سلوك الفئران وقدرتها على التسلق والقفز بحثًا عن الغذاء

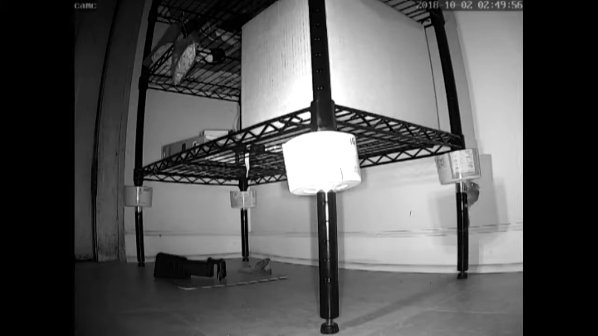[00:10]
has been getting into a bag of snacks which we'll be seeing an arrow about shortly climbing up this and I was wanting to see how this was getting up there so there's the arrow that's the bag of snacks that the mouse is going for in pretty short order this mouse is going to climb up the door molding on the left side of your screen and is going to jump from the molding on there we'll just give him a second and let him run
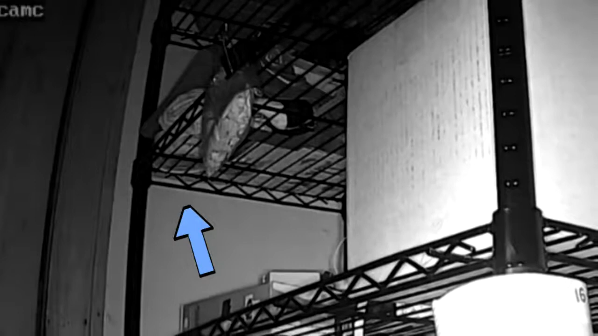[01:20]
mouse has jumped probably from seven feet off the door frame watch closely the thing that he jumped on was a bag the bag shifted and the mouse almost fell off the side of that thing and here we are back with you know finding finding the snacks this is the first of two jumps this is the first one I've never I've been seeing what this mouse has been doing for a couple of days with this and this I've never seen this mouse climb up the side of that thing
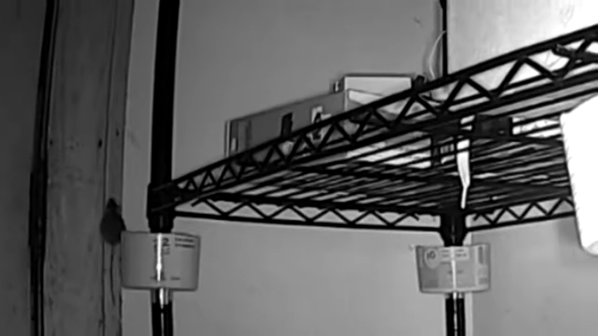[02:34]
again the mouse is going to climb up this is a more conservative thing I think he just kind of fell off again he or she there you go almost bailed but but made it this again there's this is two of them this is part of a much longer story about the mouse getting into things and other details of getting rid of mouse is just a larger segment